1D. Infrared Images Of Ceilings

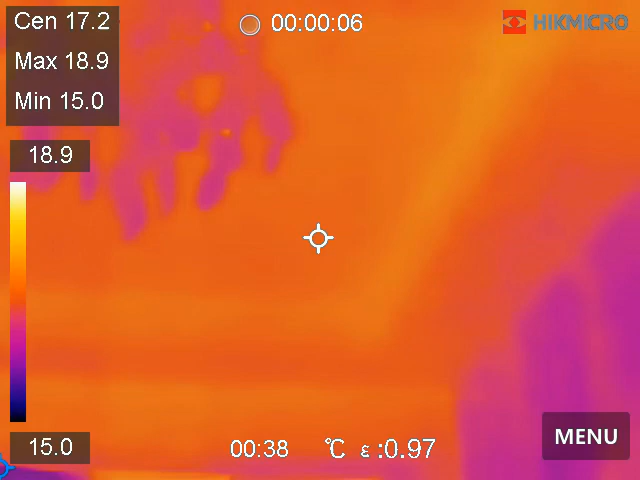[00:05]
On screen: max 18.9°C, min 15.0°C, scale top 18.9°C, scale bottom 15.0°C
line and look up permits okay we're in the entryway here we're moving along we're in the cooling mode
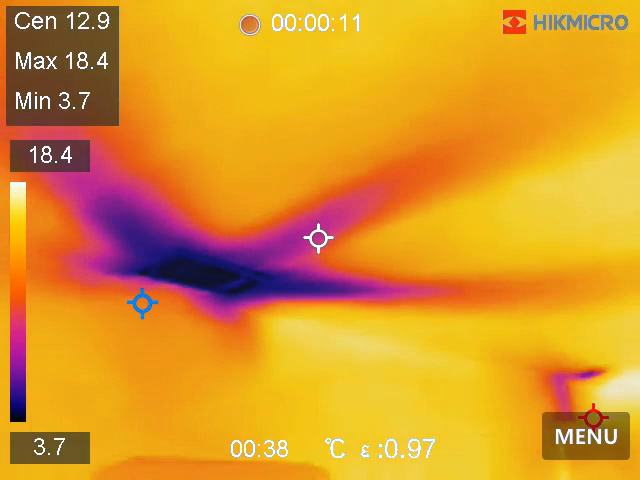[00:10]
On screen: max 18.4°C, min 3.7°C, scale top 18.4°C, scale bottom 3.7°C
so that's why we're getting these beautiful blue spots but we're looking for other signs
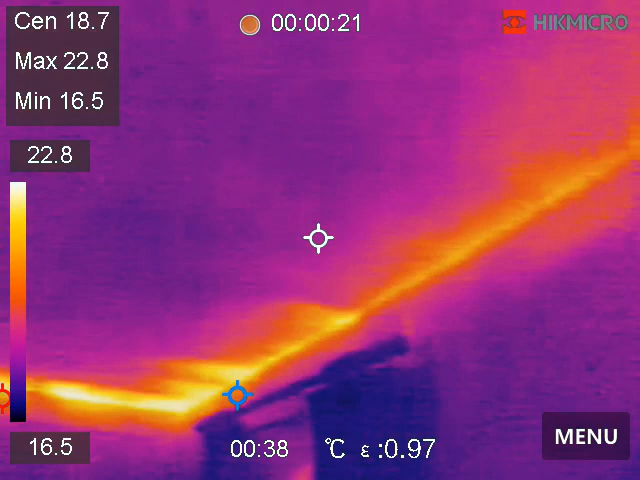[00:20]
this thermal bridging you know that you know it gets pretty wide right up in here okay we've got a lot a lot of heat built up this
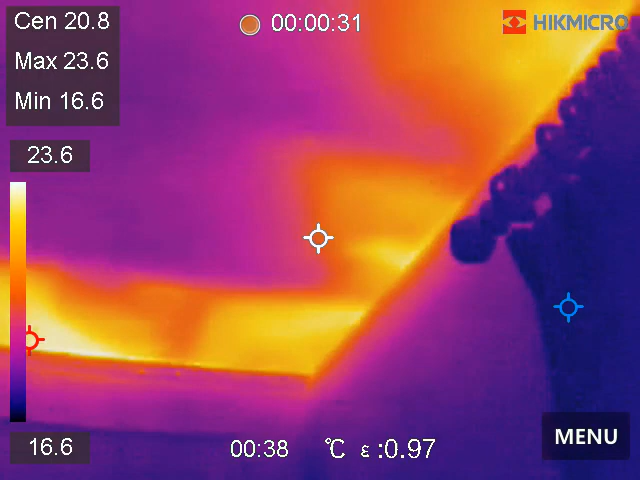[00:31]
is the formal dining area northwest corner we're moving into the kitchen
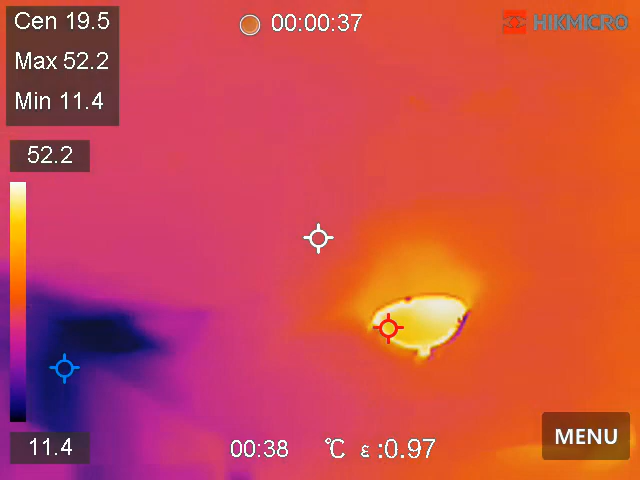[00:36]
On screen: max 52.2°C, min 11.4°C
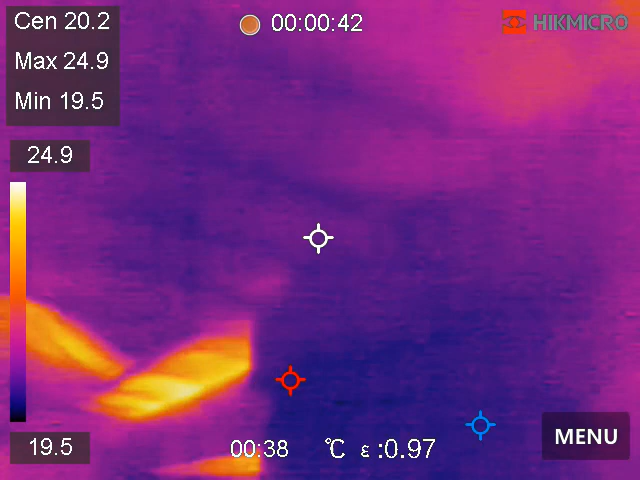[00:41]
On screen: spot 20.2°C, max 24.9°C, min 19.5°C, scale top 24.9°C, scale bottom 19.5°C
all the fur downs in the kitchen and everything
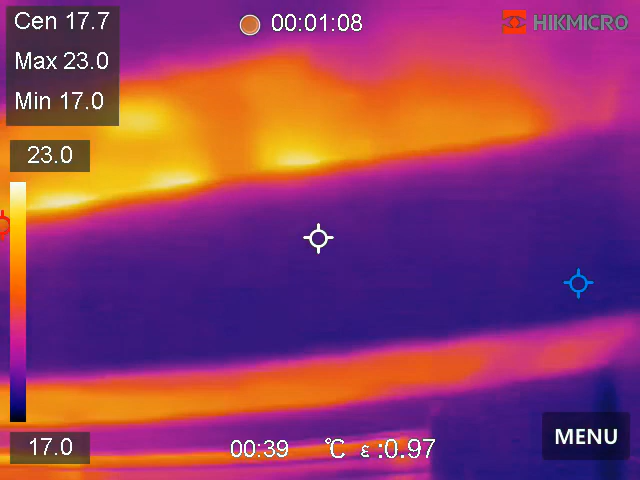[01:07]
On screen: max 23.0°C, min 17.0°C, scale top 23.0°C, scale bottom 17.0°C
this fur down not a lot of insulation in here huh
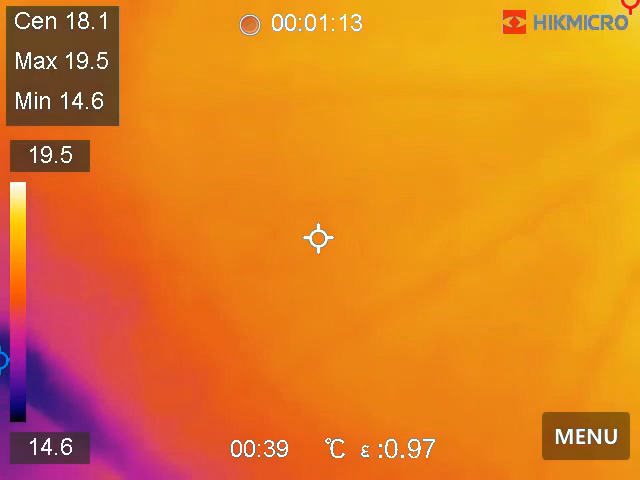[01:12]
On screen: max 19.5°C, min 14.6°C, scale top 19.5°C, scale bottom 14.6°C
I'm surprised that we're missing it right there on the back side of course it's always on the back side that's that's where it's missing
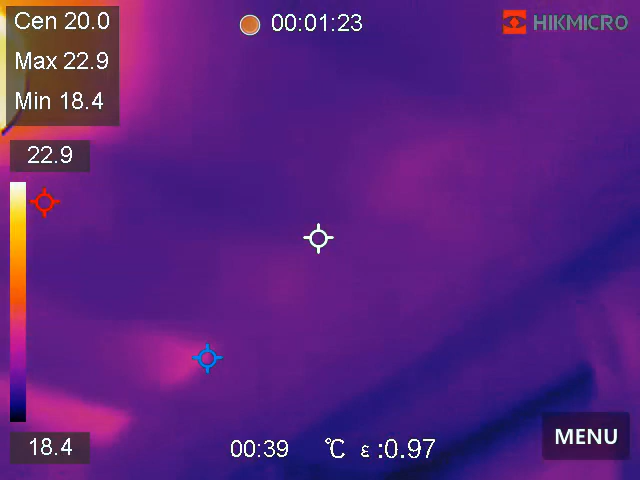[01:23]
On screen: spot 20.0°C, max 22.9°C, min 18.4°C, scale top 22.9°C, scale bottom 18.4°C
coming out along fur down our temperature differentials are a little different here that door's been open the door sticks in its jam this door swings closed on its own accord we're going through the half bath here
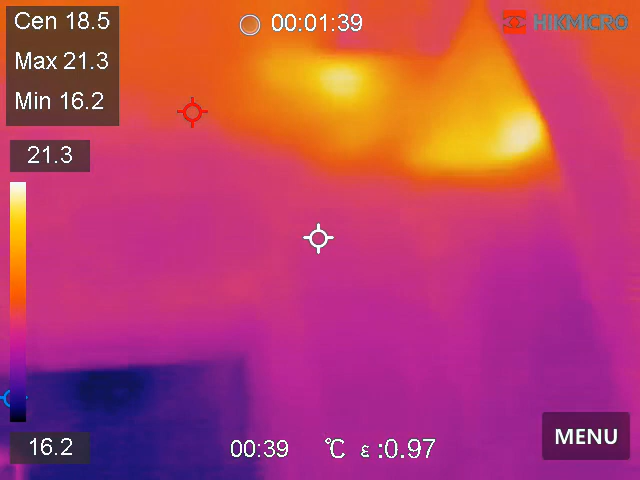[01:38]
On screen: spot 18.5°C, max 21.3°C, min 16.2°C, scale top 21.3°C, scale bottom 16.2°C
of course we're missing a lot of insulation around the
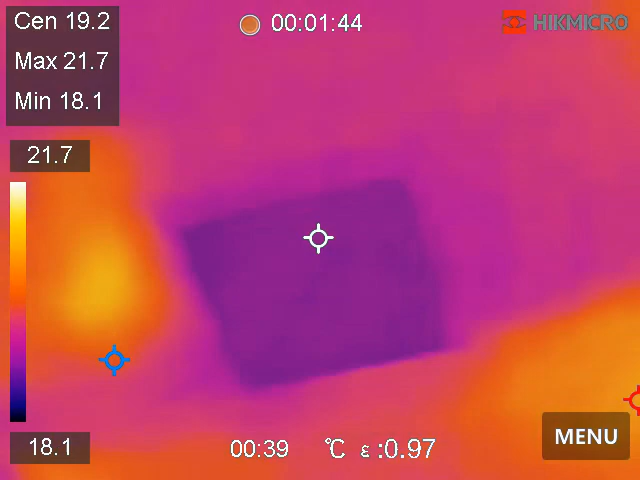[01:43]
On screen: max 21.7°C, min 18.1°C, scale top 21.7°C, scale bottom 18.1°C
vent fan right there the vent fan that by the way vents into the attic this is a little room this is the office then
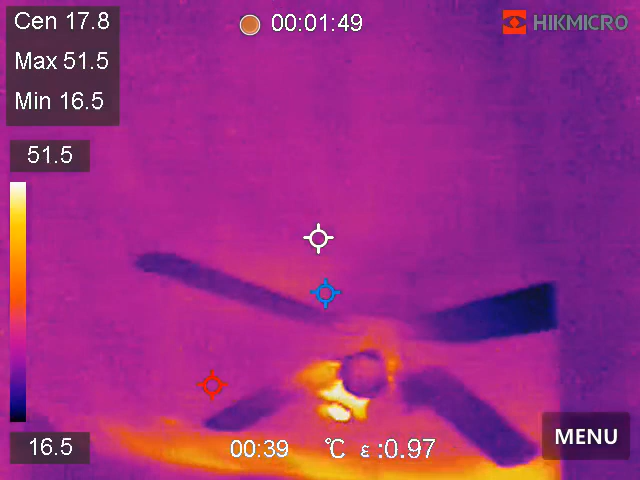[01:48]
On screen: max 51.5°C, min 16.5°C, scale top 51.5°C, scale bottom 16.5°C
going on around
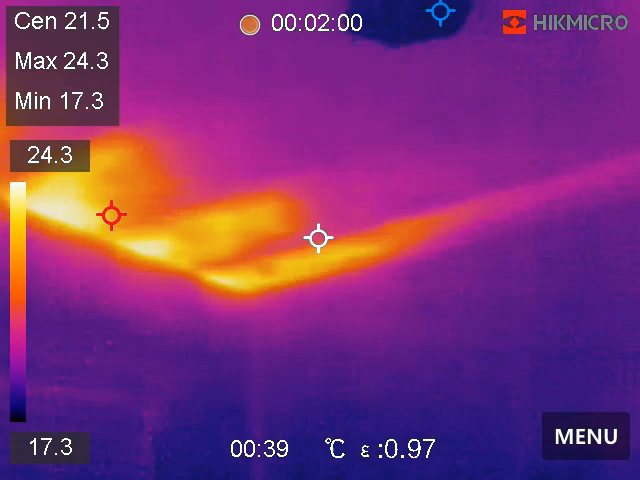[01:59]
On screen: max 24.3°C, min 17.3°C, scale top 24.3°C, scale bottom 17.3°C
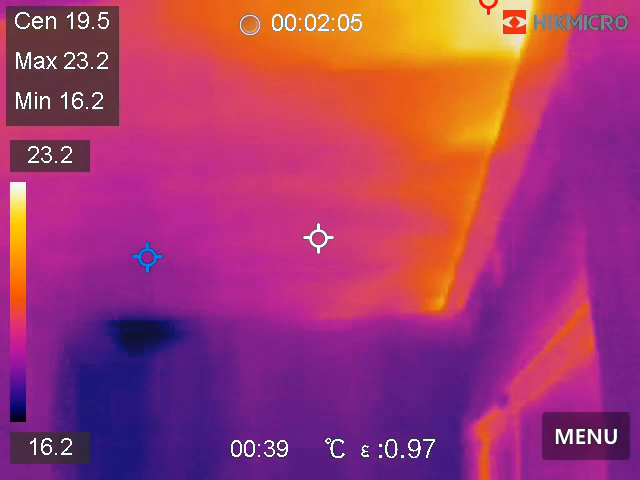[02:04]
On screen: spot 19.5°C, max 23.2°C, min 16.2°C, scale top 23.2°C, scale bottom 16.2°C
seeing a lot of insulation right in here
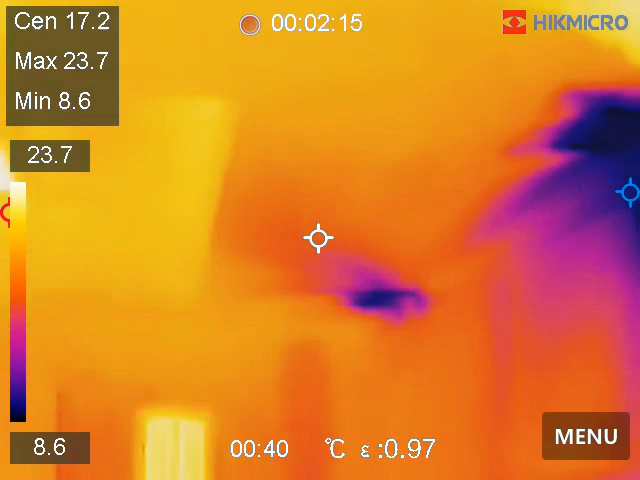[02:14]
On screen: spot 17.2°C, max 23.7°C, min 8.6°C, scale top 23.7°C, scale bottom 8.6°C
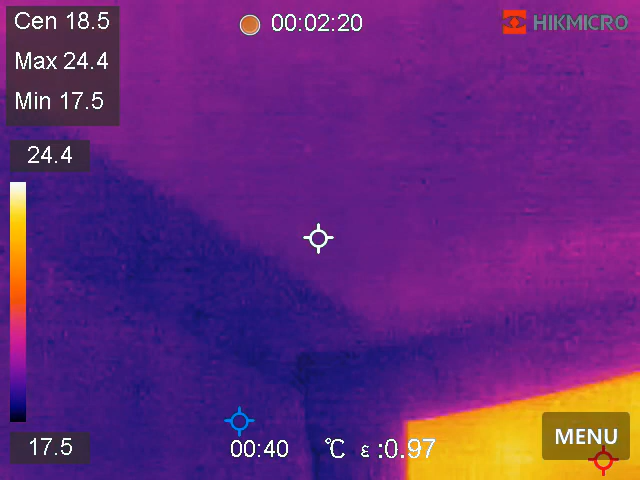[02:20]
On screen: spot 18.5°C, max 24.4°C, min 17.5°C, scale top 24.4°C, scale bottom 17.5°C
now there's insulation missing around the skylights but we just can't get to it because they got them sectioned off
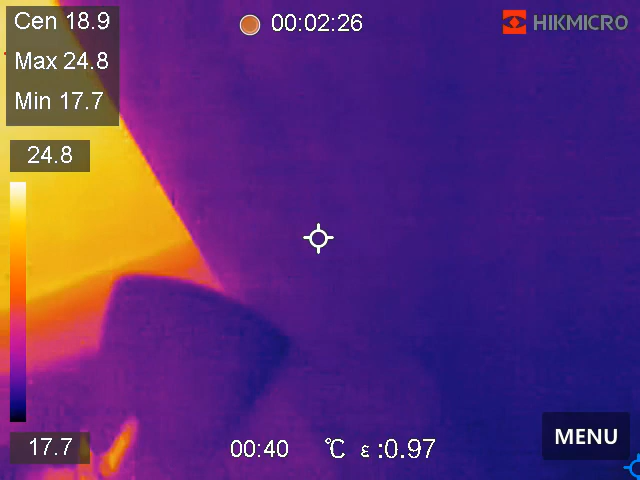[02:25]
On screen: max 24.8°C, min 17.7°C, scale top 24.8°C, scale bottom 17.7°C
so there's that always on the back side remember
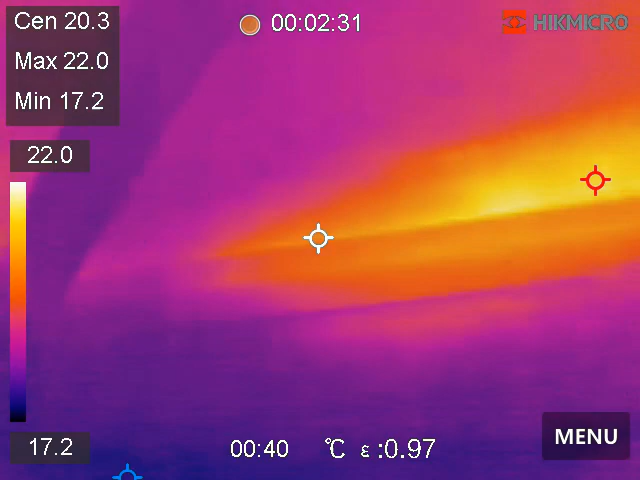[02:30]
On screen: spot 20.3°C, max 22.0°C, min 17.2°C, scale top 22.0°C, scale bottom 17.2°C
coming down the hall there's our ladder that's not insulated remember maybe